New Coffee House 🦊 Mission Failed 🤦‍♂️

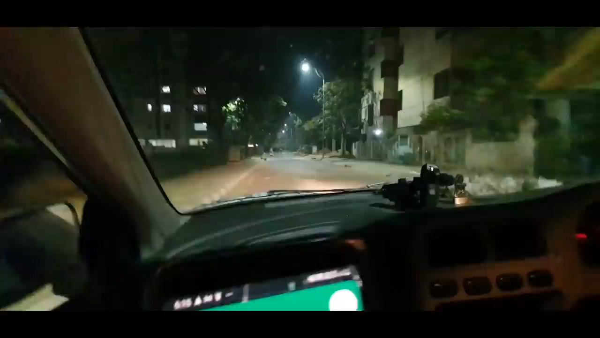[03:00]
সামনে কিন্তু রাস্তা তো খুবই ফাঁকা দেখছি, মানে বাড়ি ঘর থেকে রাস্তা দিয়ে সব লোক কি ওখানে জড়ো হয়েছে, কি অবস্থা? ভুল রাস্তায় আমরা চলে এসেছি, দেখো জিটিএ খেলছে, ছেলে জিটিএ খেলছে। এখন একটা বিড়াল যাচ্ছিল, বিড়ালটা কোনো মতে প্রাণে বেঁচেছে।
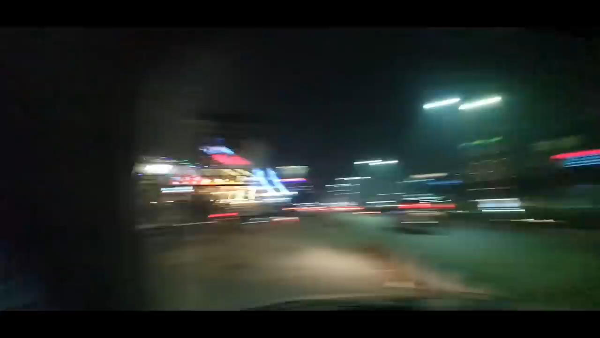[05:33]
মানে আশেপাশে নিউ টাউনে লোক কম থাকে কিন্তু নিউ টাউন ধাবায় লোক সবসময় থাকে, সোমবার ওয়ার্কিং ডে তাও দেখো কত লোক বসে আছে।